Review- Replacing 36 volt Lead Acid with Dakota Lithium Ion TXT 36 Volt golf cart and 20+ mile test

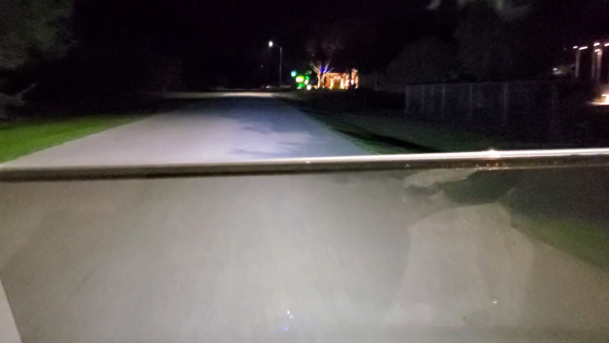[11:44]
How long has our trip been? Look at the deer.